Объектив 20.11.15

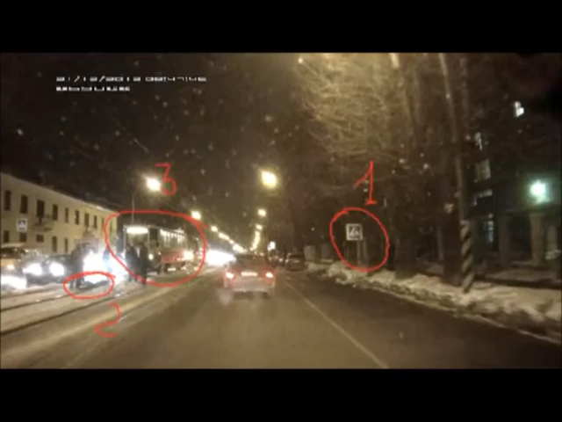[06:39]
В частности, ребенка на проезжей части из-за заснеженного брустера очень часто становятся для водителей полной неожиданностью.
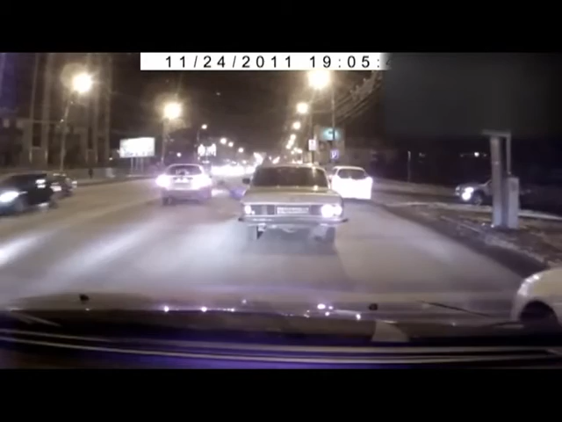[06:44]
Частенько можно наблюдать картину, как пешеходы, особенно утром, как тушенок, не глядя по сторонам, переходят дорогу.